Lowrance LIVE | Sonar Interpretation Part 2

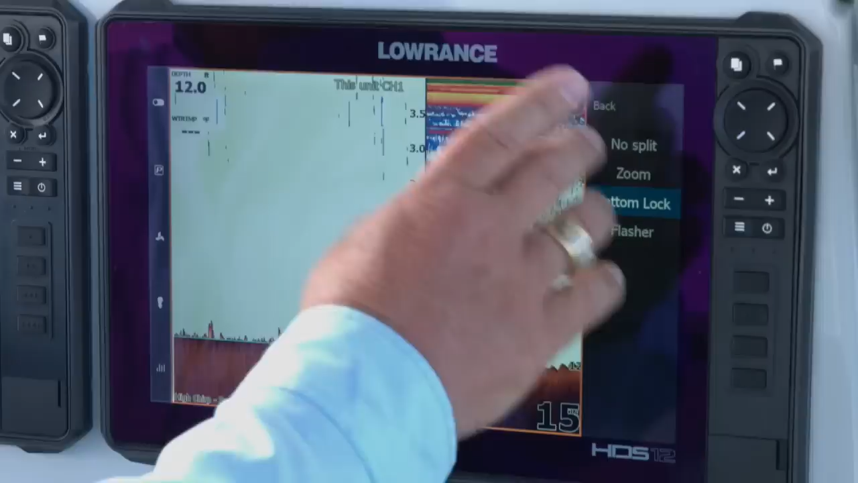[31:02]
So, and then the last thing that we look at here is flasher mode. So anybody that's used one of our old green boxes, this is, this is what we started on.
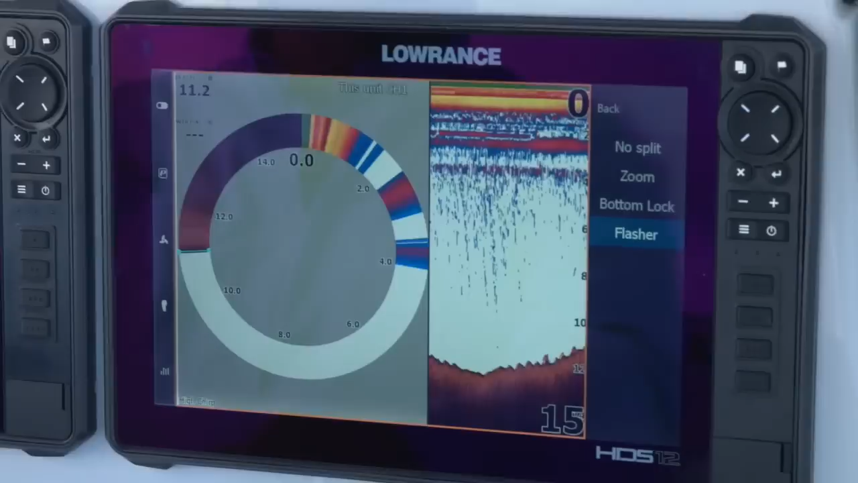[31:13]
This is, this is where we became who we are, was these flash, the flasher. A lot of ice fishing guys, they really like using this mode. They use flasher mode when they're out there on the water.
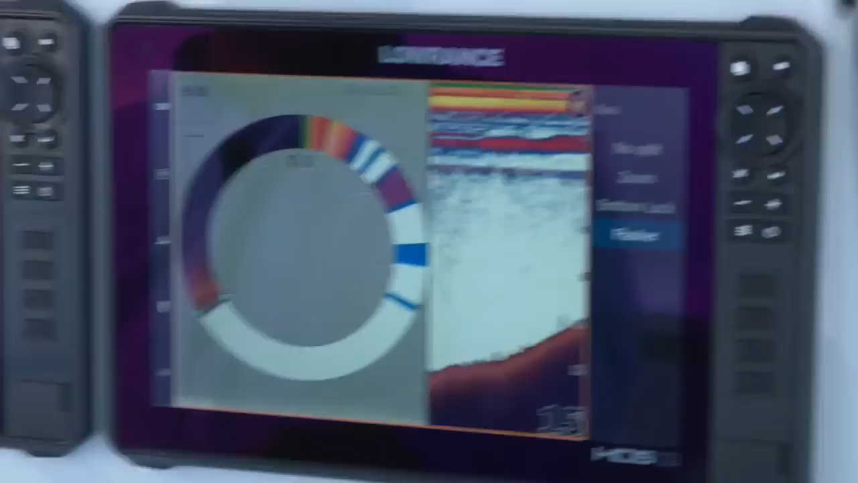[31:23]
Again, it's a little bit different. It's something that takes a little time to learn to read, but you start at zero. And as you go down here, you see, again, when we talked about the surface clutter, you see that right here in the top, the colors that you see here on the flasher basically match what you see on the screen. As we get out here further, you can see,
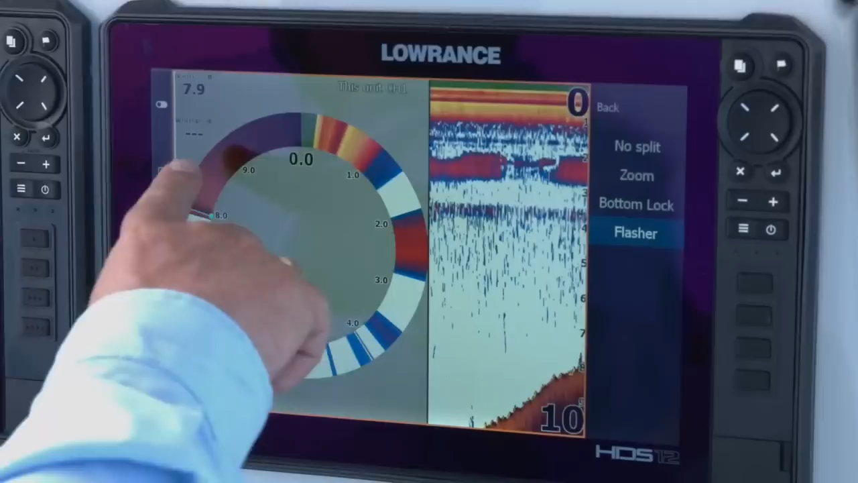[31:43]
let's see if we can find some fish to mark with in flasher mode. But as you start marking the fish in flasher mode,
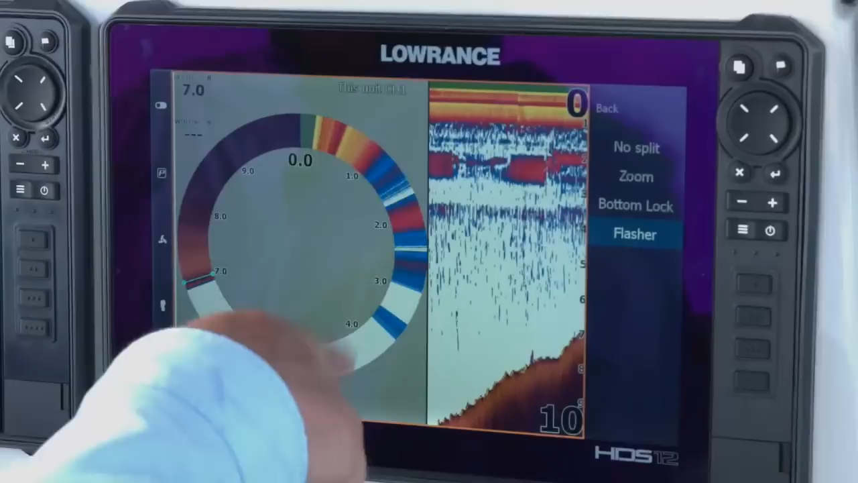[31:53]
they'll start showing up at whatever depth you're in or whatever depth they're at. But as you can see right here, we're showing about seven feet of water.
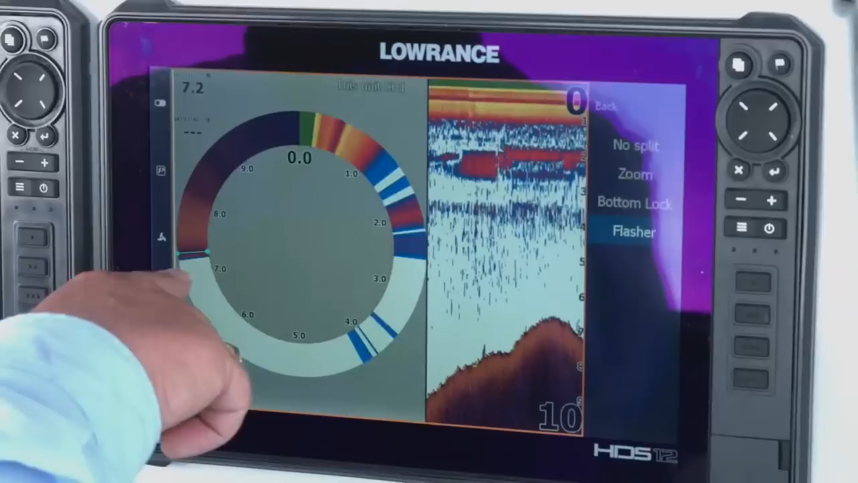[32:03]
So it shows us our bottom right here. So your top's over here. And then as it spins around, you can see, as we're getting back into deeper water, that bottom starts moving further and further around. We're going to actually change out here. There we go. We have a little drop off. So as we move across here,
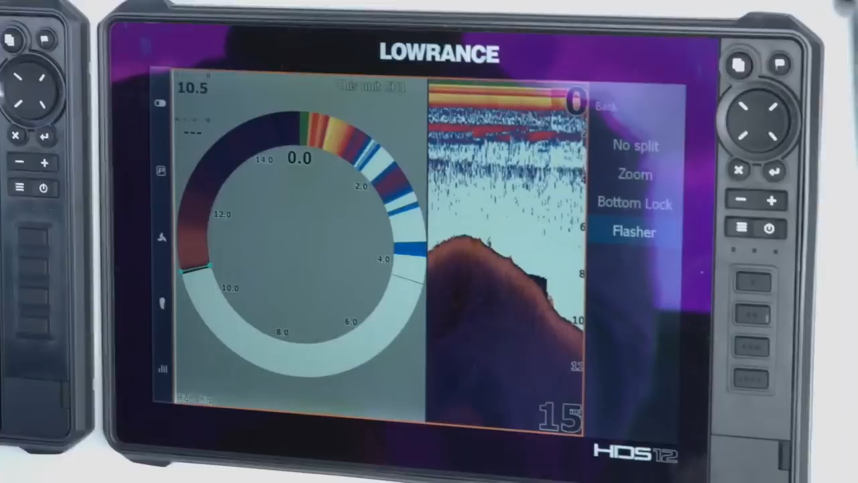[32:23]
let's see if we can find some fish in here. We'll show you how they look on the flasher. As you can see, a lot of the stuff that you see in the water column,
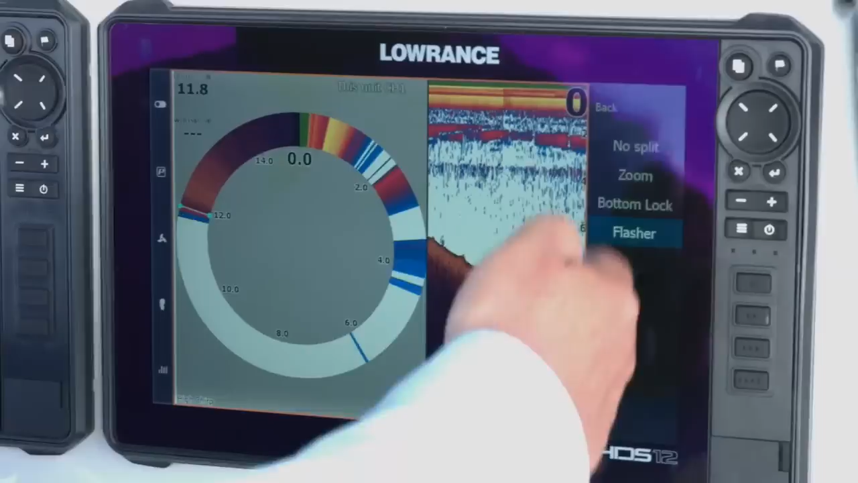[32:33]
you know, you might have a little bit of bait fish and stuff like that in this water column here. They show up as these little spikes right in here, the little blue setting in here.
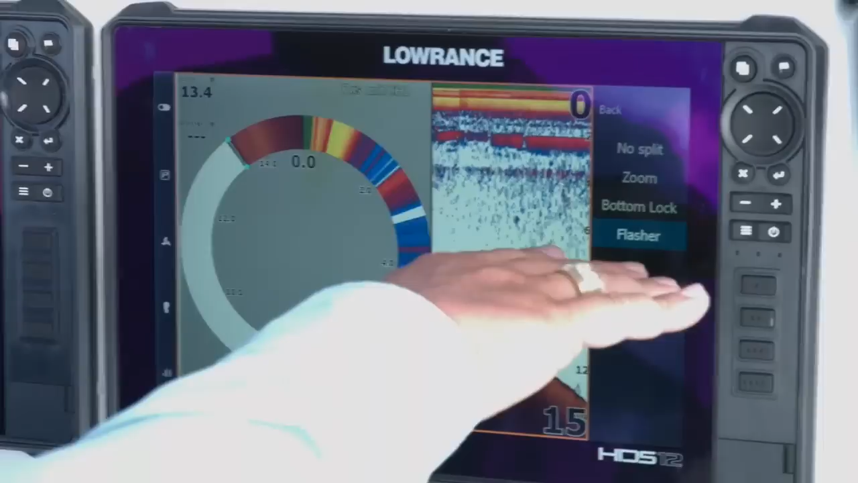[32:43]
So basically the blue you see on the screen over here becomes the blue you see over here. As we get into deeper water, it adjusts. I'm going to turn this way a little bit again, trying to see if we can find some more of those hybrids that we were seeing earlier out here.
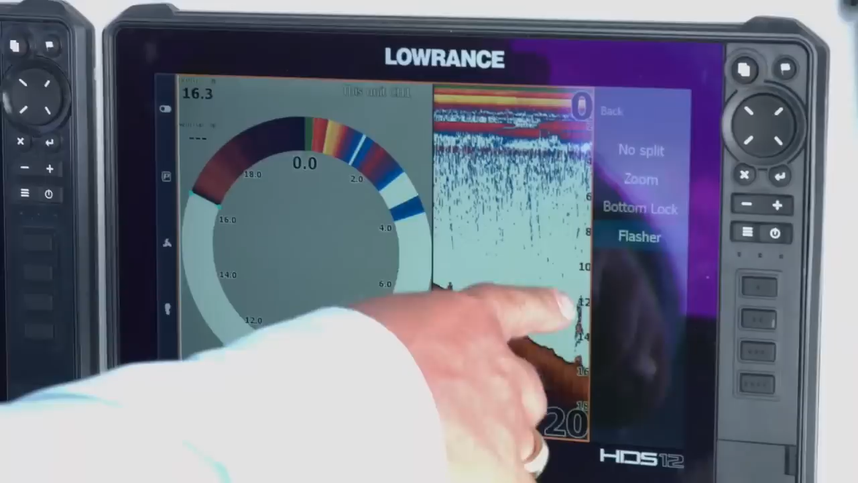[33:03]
All right, right here, as you can see, when we went over that, we had a spike right here in the column. See if we can find something else out here. So right here, the bottom right there, you saw a little spike right here.
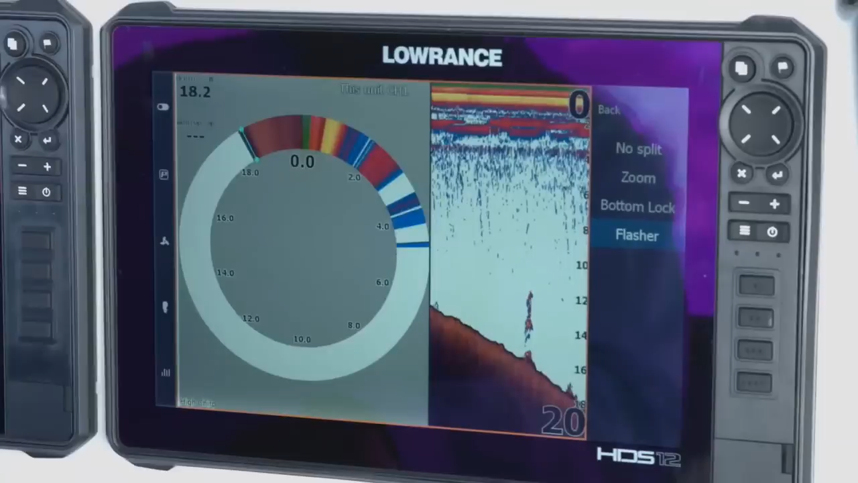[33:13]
So that's basically how you read the flasher and what it's going to show to you. Like I said, a lot of ice fishing guys really like using flashers.
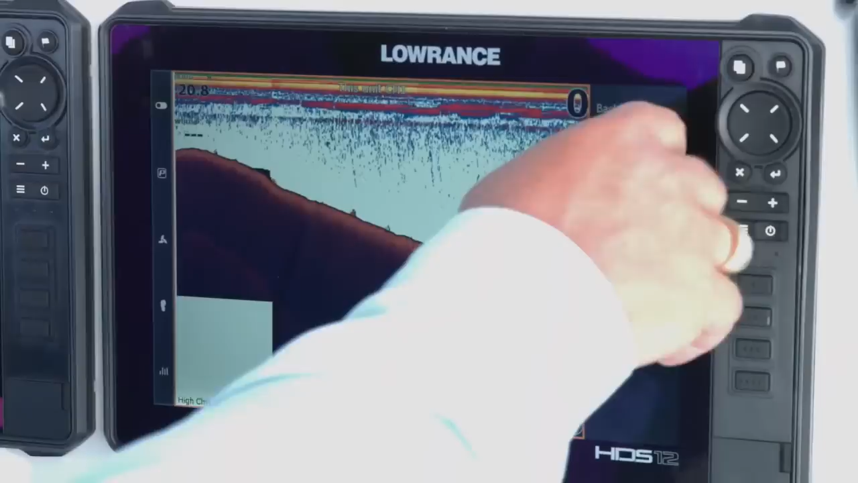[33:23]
So we'll go ahead and go back to to our main screen. So while we're looking at this screen, let's talk about A-scope.
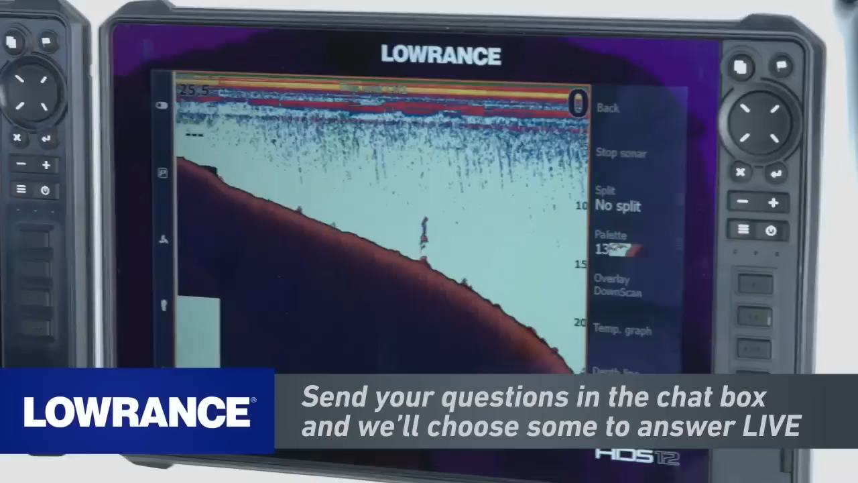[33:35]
A lot of guys are like, do I need to use A-scope? Again, it's personal preference. The cool thing about the A-scope is when you turn it on, it's almost like having a flasher on your screen. It's not a big round flasher. It's just a sidebar flasher. Guys like using this because as you can see, as we start coming over these fishing things, you'll see them. They see them on the flasher before they see them on the screen. So that gives them an idea of fish that are coming in. A lot of trolling guys use this because they're seeing it, the flasher without it being an actual flasher.
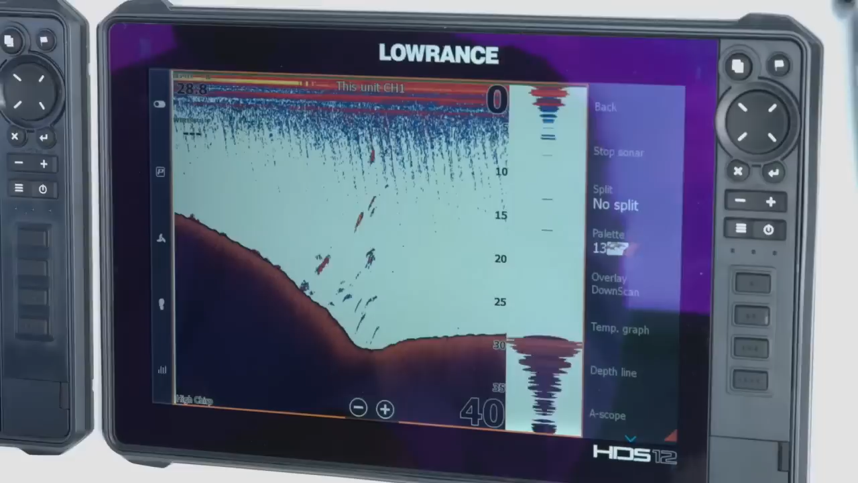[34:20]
They see it like a flasher. They're used to reading those flashers. So it gives them the ability to look at that and go, okay, I'm going to be targeting some fish. You know, we're trolling. You know, we've got something here at 20 feet. So A-scope is essentially just like I said, a flasher that's on the sidebar of your screen.
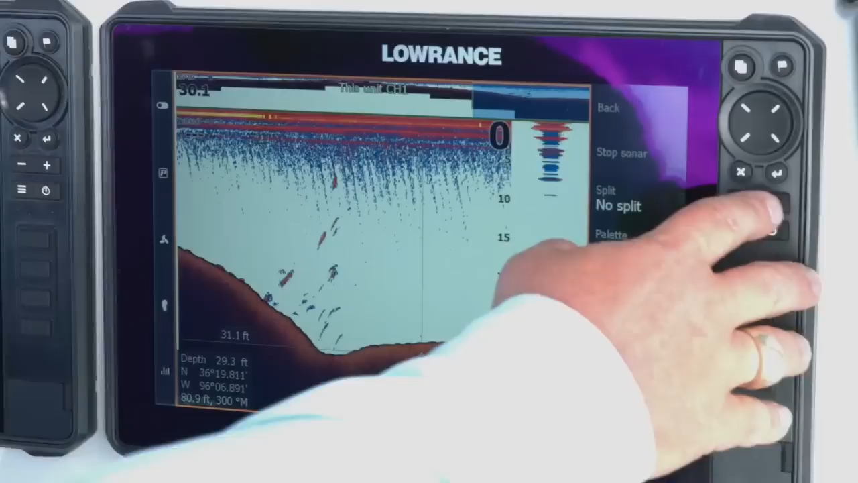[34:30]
So one of the cool things though is you can use it and zoom in with it. So you can see we've zoomed in here. We've zoomed in again. So when we zoom, we're kind of looking at the bottom of the water column. You can move your zoom if you want to. You can just zoom from the screen instead of having a split screen.
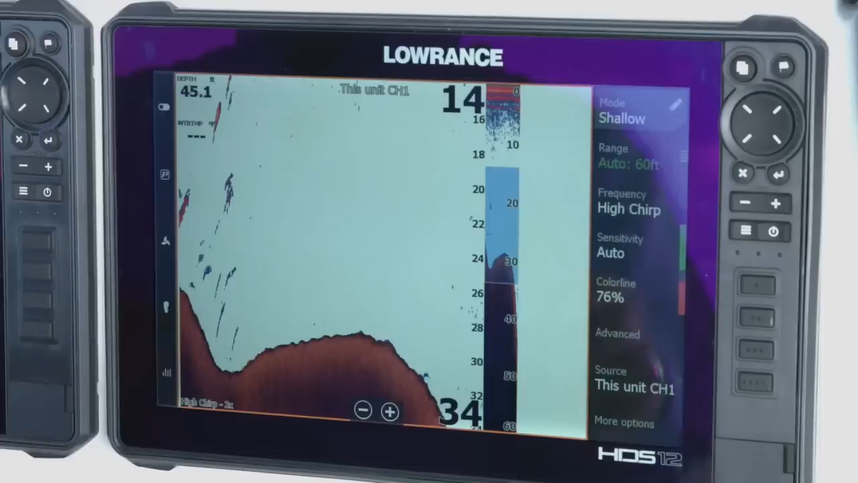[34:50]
If you just want to zoom your screen in. Again, for those of you who didn't see that, all we did is from this regular screen, if you hit a plus, you start to zoom in.
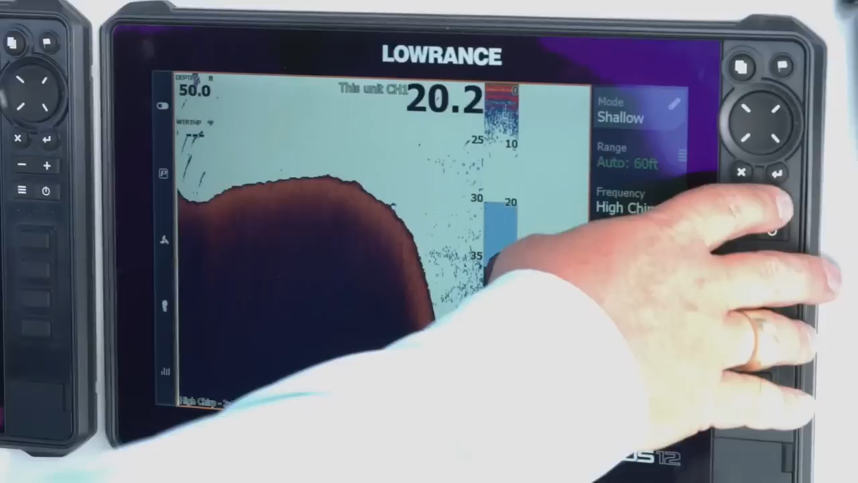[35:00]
Typically it's going to track your bottom.